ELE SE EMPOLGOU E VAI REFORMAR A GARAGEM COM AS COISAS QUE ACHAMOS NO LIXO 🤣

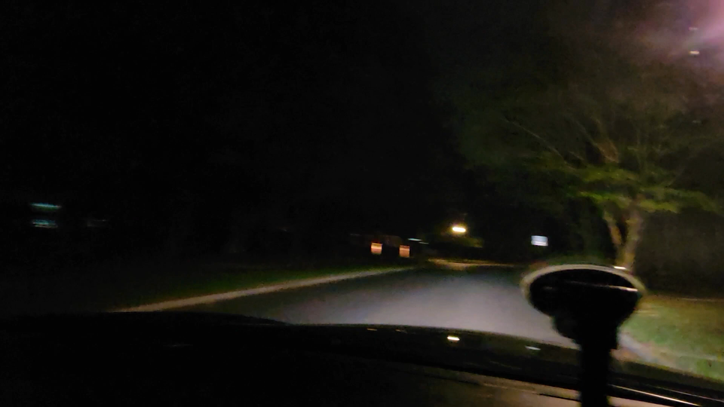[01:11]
Mas bora lá ver se a gente encontra alguma coisa, né? Gente, seguimos aqui. Nós vimos uma televisão ali atrás, mas não sei se tá funcionando. Pode ser que ela esteja queimada, né? E a gente tá passando aqui na casa que nós morávamos, ó. Ixi, mas não foi alugada ainda? Será que não? Parece que não tem ninguém. Parece que não tem ninguém. Tem cadeira quebrada ali na frente.
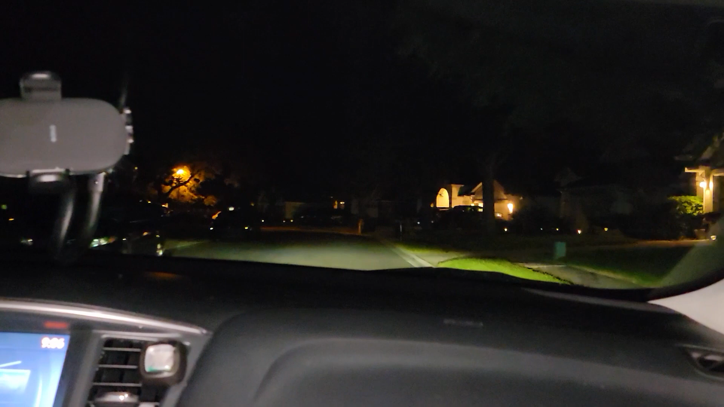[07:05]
E tinha também sofá, duas máquinas de lavar, duas televisões. Gente, aqui tem mais uma TV grandona, ó. Mas eu acho que aquela lá do fundo tá melhor.